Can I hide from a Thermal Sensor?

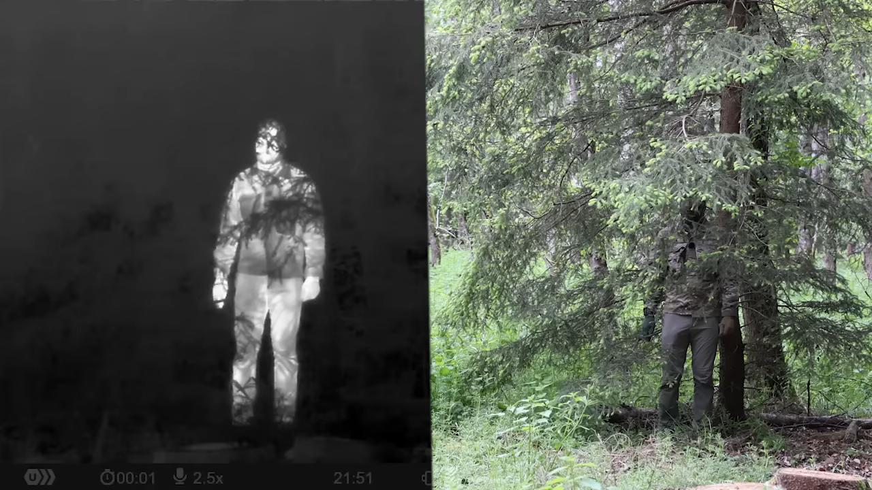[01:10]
A camouflage uniform is always only a base for camouflage.
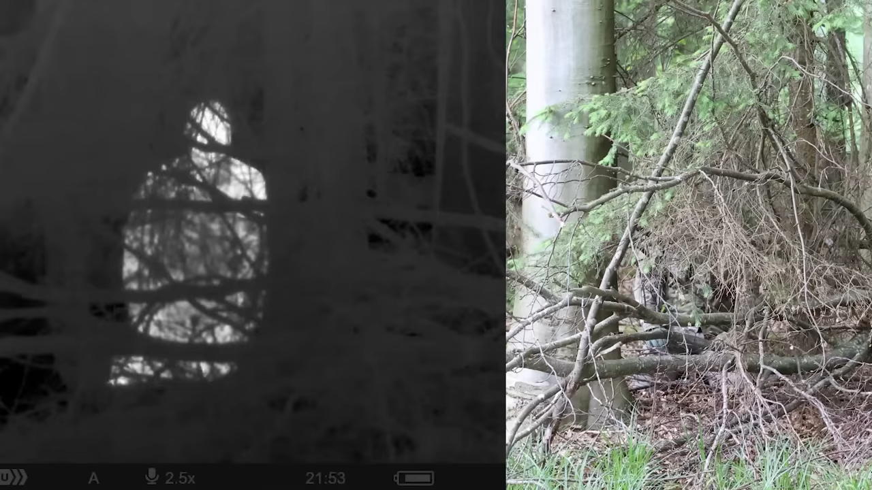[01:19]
Of course, a backpack and tactical gear has got a different thermal signature, but the arms and the legs remain almost the same.
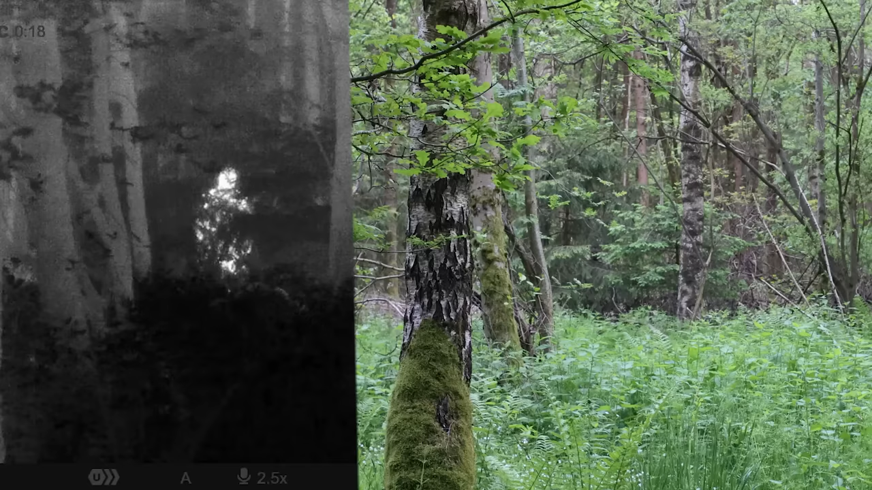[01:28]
Even with some vegetation in front of me, you can see how easy it is to spot me because of my thermal signature. You can see the fabric which is closer to my body will heat up more than the fabric of the pockets for example.
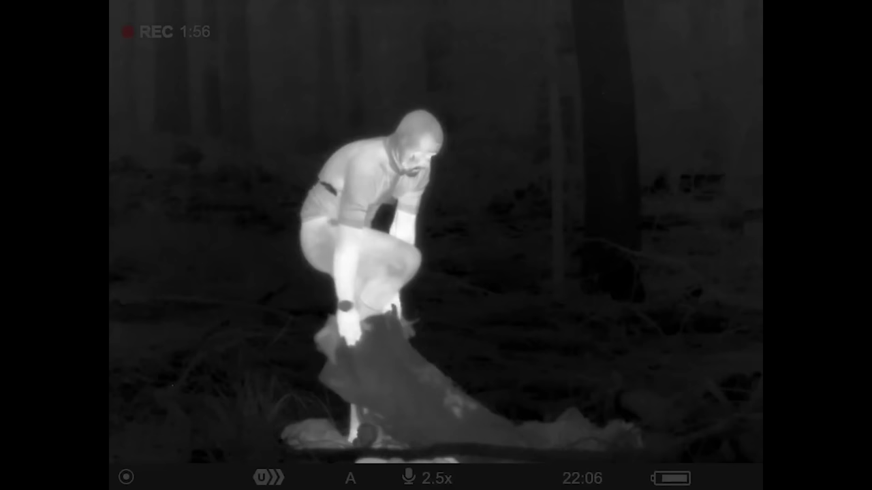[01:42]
Now let's try the ghillie suit.
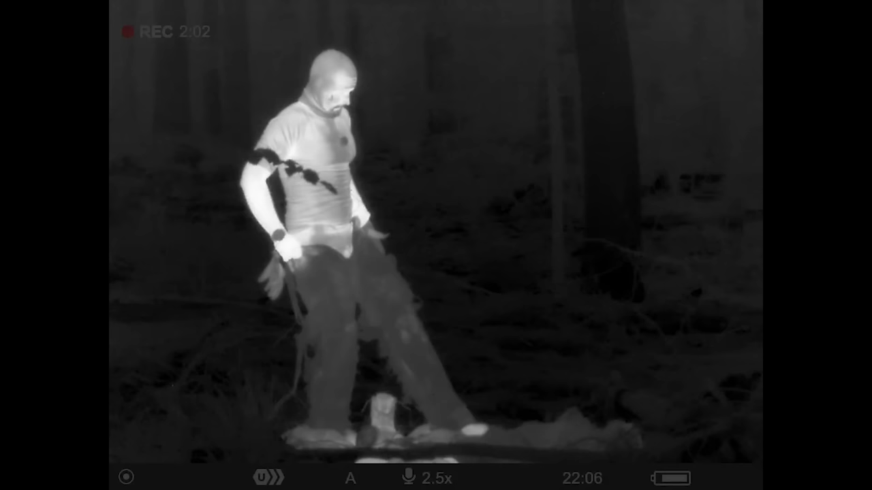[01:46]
The ghillie suit was placed on the ground for some time,
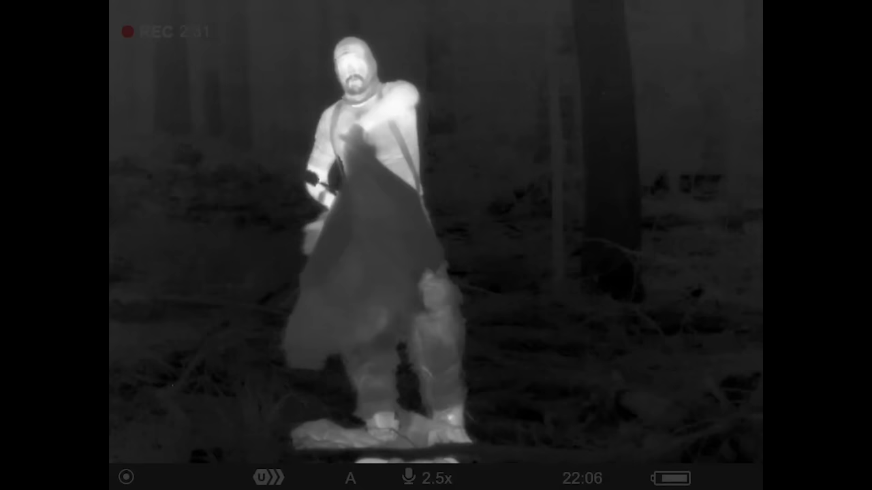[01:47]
so you can see it's still relatively cold, but it will heat up as soon as it's on my body.
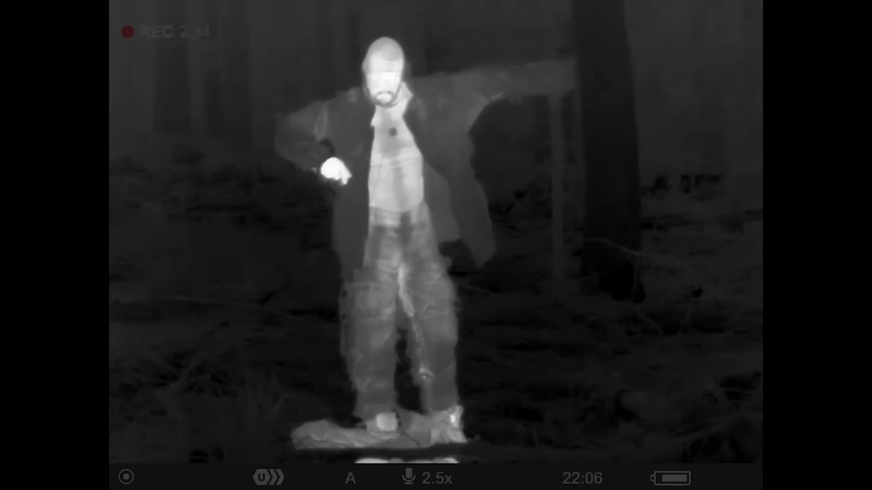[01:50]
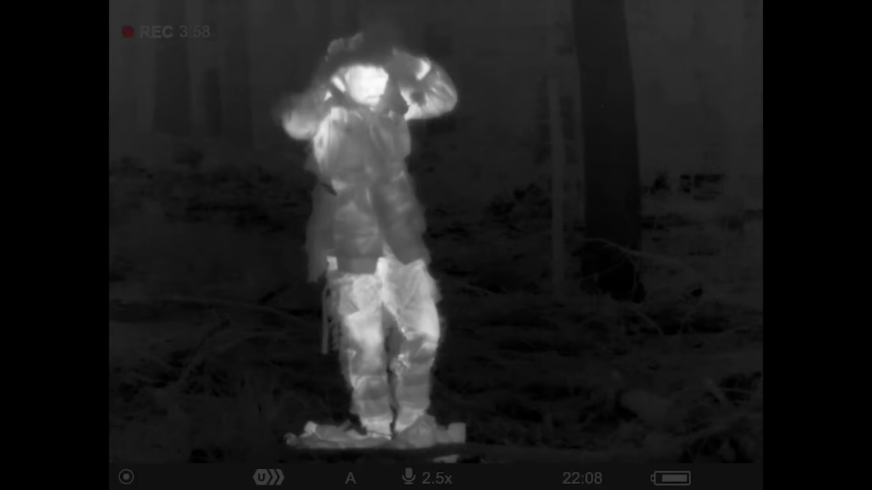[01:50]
Check the legs, you will see they are now hot.
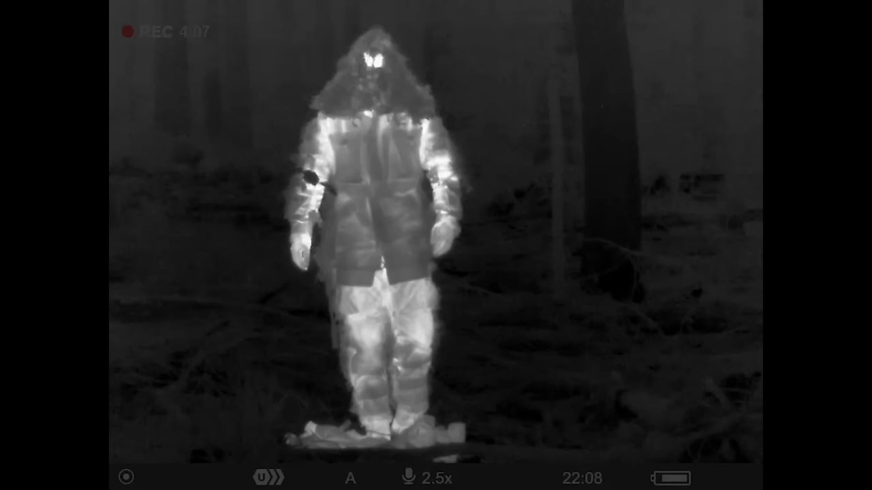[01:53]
And the back is the same.
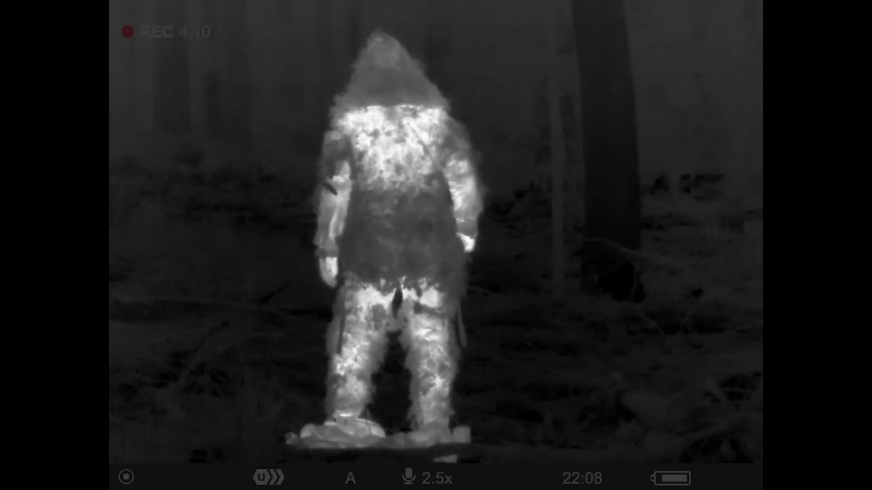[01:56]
At first, let's try to hide without any vegetation on the ghillie suit.
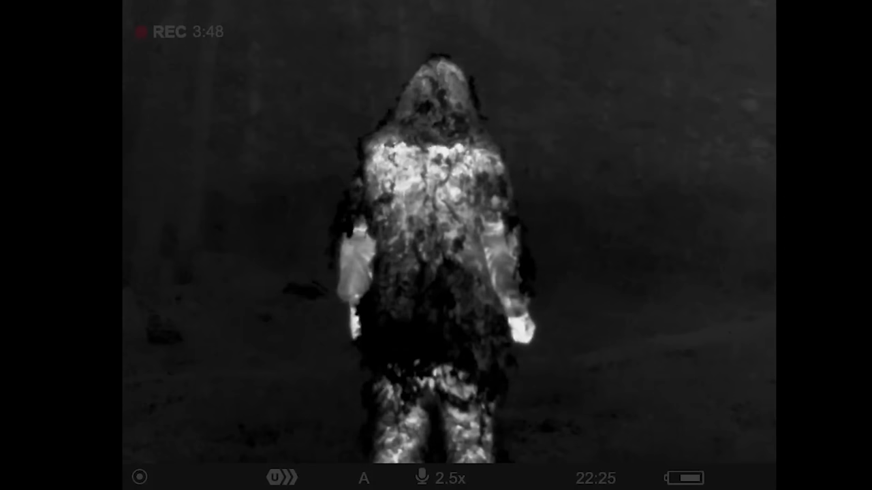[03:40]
So yeah, my body heat heats up the water and the wet camouflage net on my head. But you can clearly see the wet material makes a pattern.
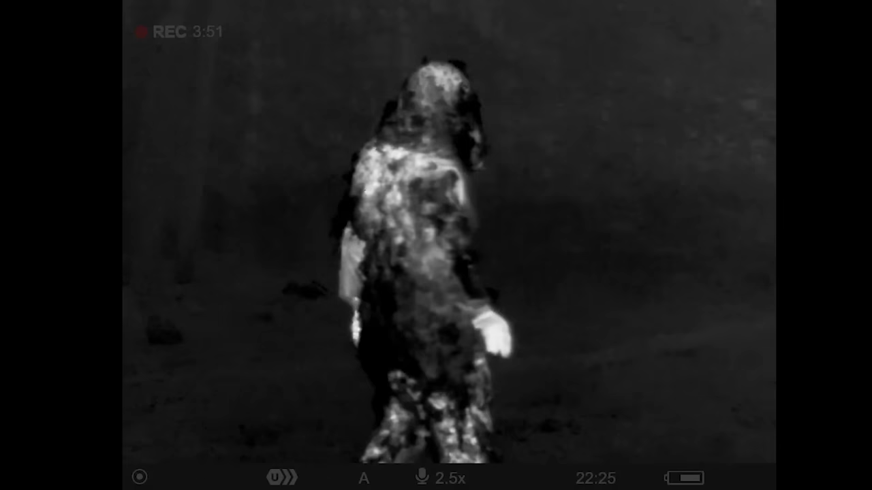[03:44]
So let's see how I can hide after just one spot.
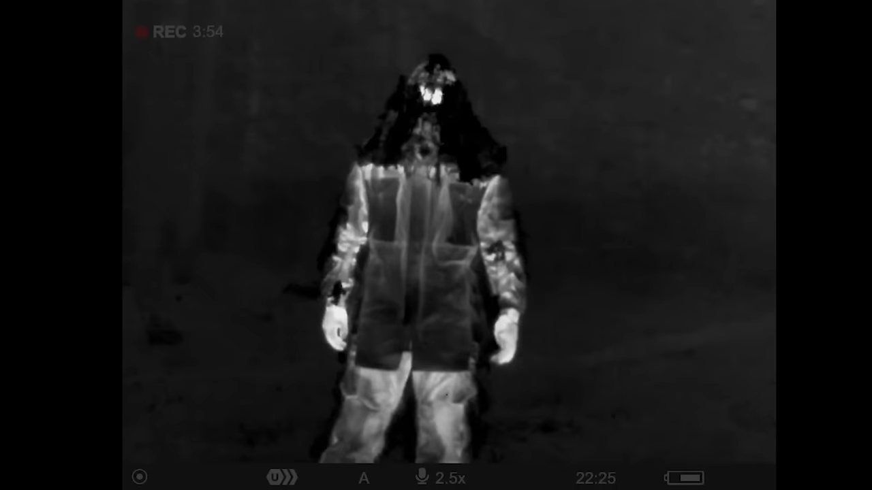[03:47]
For these thermal videos, I'm using a pulsar device. I got this from Kaila Gear. Make sure to check the description and visit their website.
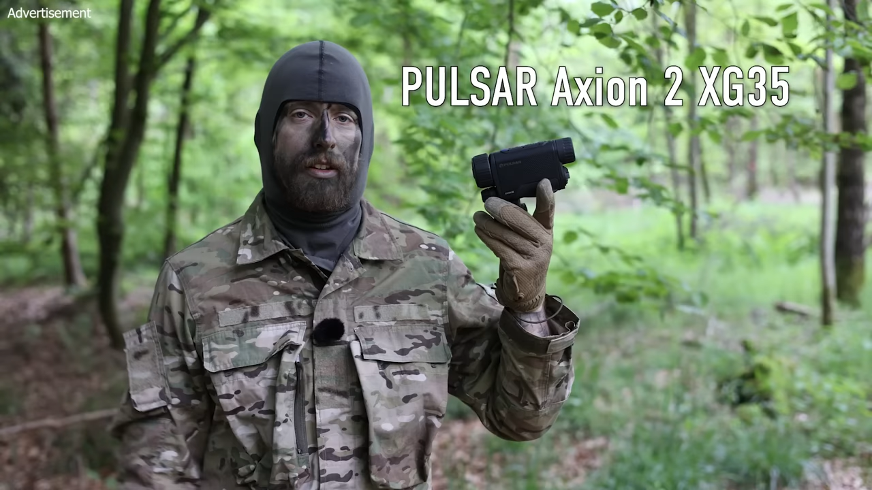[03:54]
They sell these.
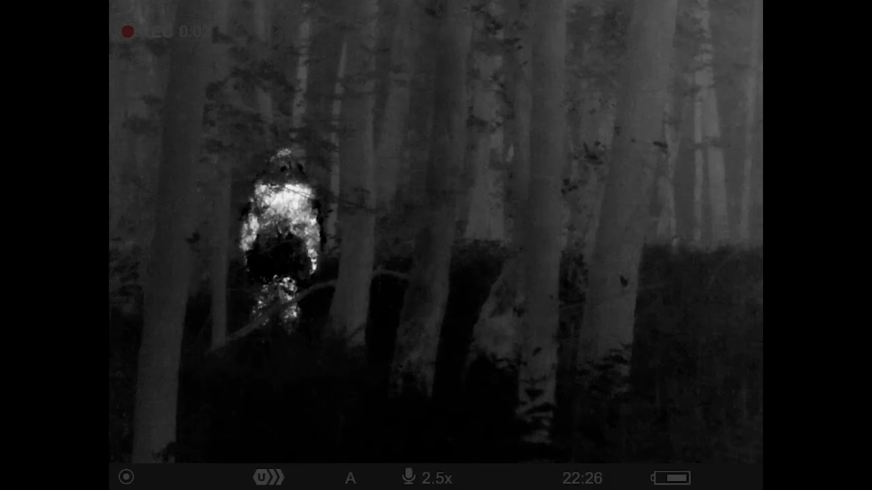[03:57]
The water clearly helps to change the signature.
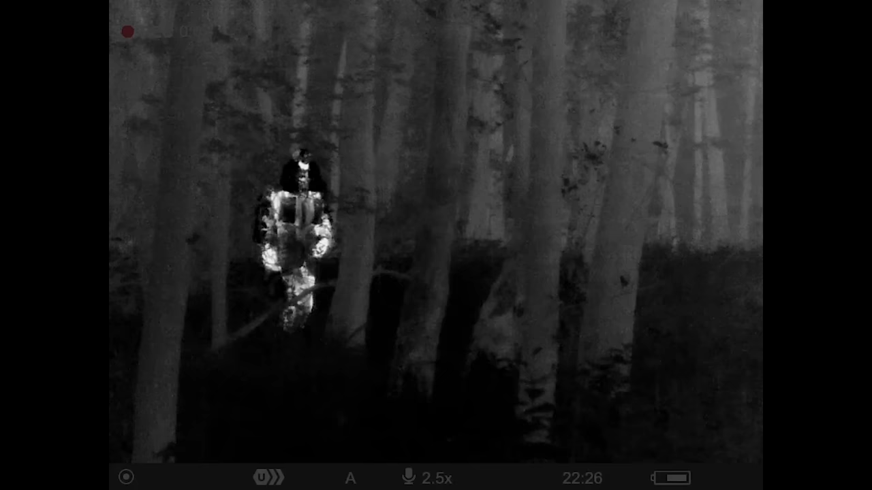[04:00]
But overall it's still possible to see me, especially when I'm moving around. When I get closer to the ground and there's some more vegetation in front of me, it will be harder to spot me.
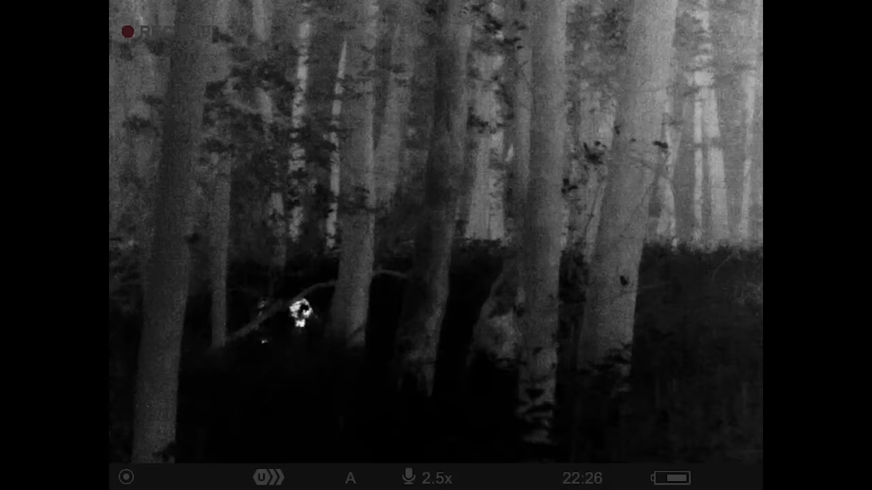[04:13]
So indeed we have some camouflage.
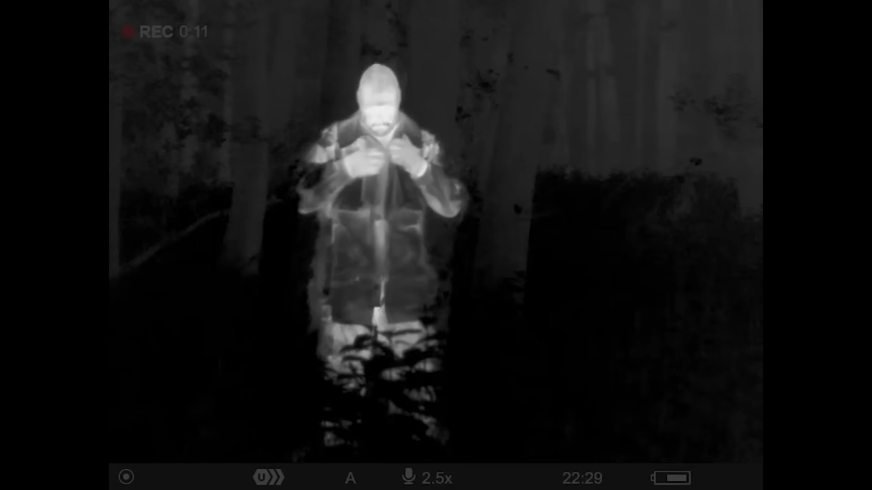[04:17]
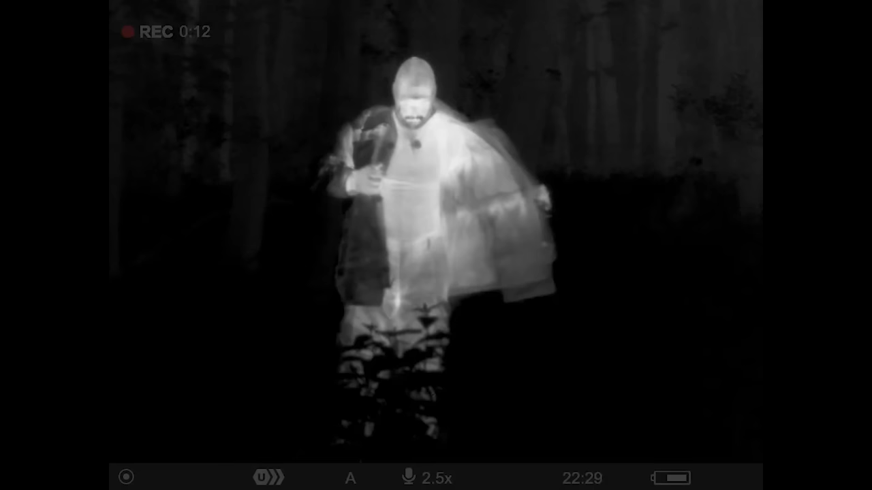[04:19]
And camouflage is not invisibility. Yeah, and underneath the ghillie suit, I'm still hot.
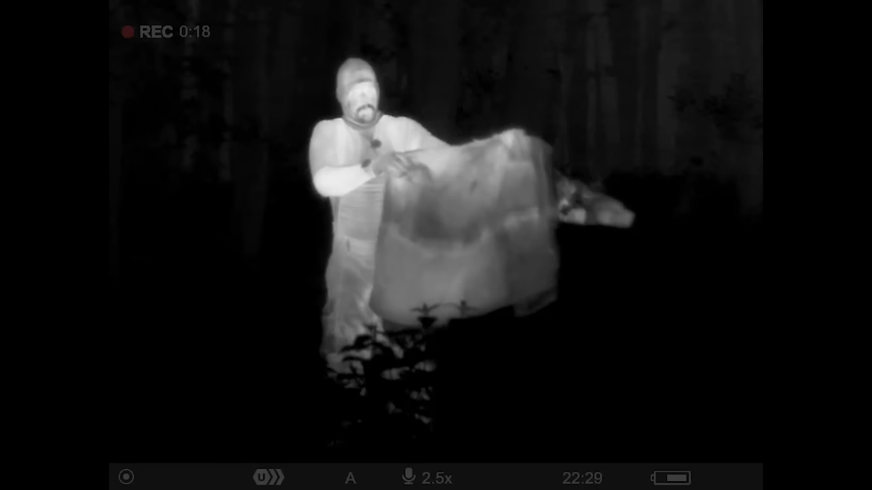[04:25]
And here you can see how the material of the ghillie suit is completely heating up.